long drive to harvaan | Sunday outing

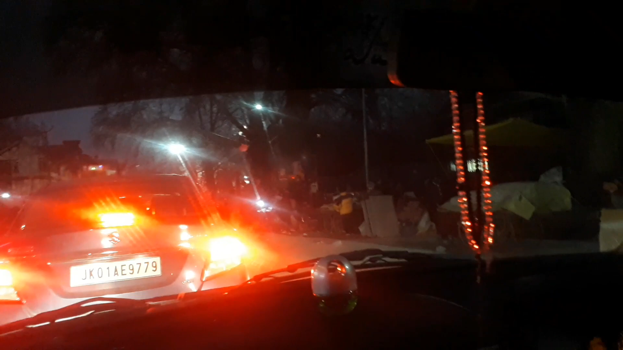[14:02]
तो अभी थोड़ा बहुत शॉपिंग किया हमने जो अच्छी थे, और ये देखिए मुगल दरबार के अभी बाहर हम हैं, तो बस जाम में फंसे हुए हैं, जाम बहुत है ट्रैफिक के, और इसी जाम के वजह से फिर इंसान ऊफ आ जाते हैं। बाकी आज का दिन भी बहुत ही अच्छा गुजरा, बहुत अच्छे अच्छे बातें भी हुई लोगों से,
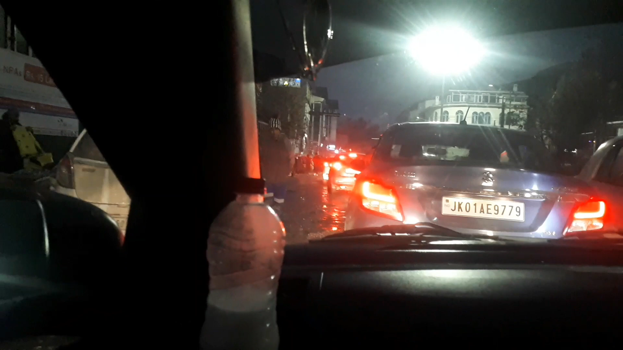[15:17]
अल्लाह ताला शफा कामिला आजिला नसीब फरमाए और जो मुश्किलात में हो उनकी मुश्किल को आसान फरमाए। तो मैं आज के ब्लॉग को यहीं पे एंड करती हूँ। ये रात का नज़ारा है, अब ये हम अभी रेसिडेंसी रोड के तरफ जा रहे हैं।